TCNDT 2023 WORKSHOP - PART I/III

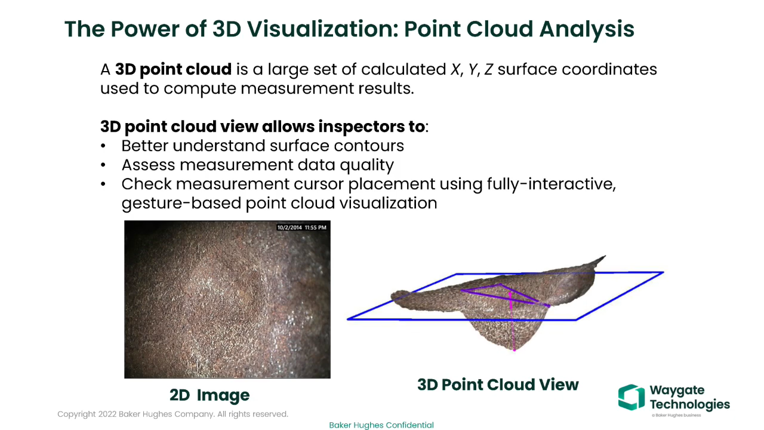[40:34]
Okay. So it's more, more credible for the surface and more accuracy that you can actually physically go through. Okay. Not going to go through it all on that side of it. So a standard 2D image and a 3D image, you see the two, two differences between the two, which is quite straightforward.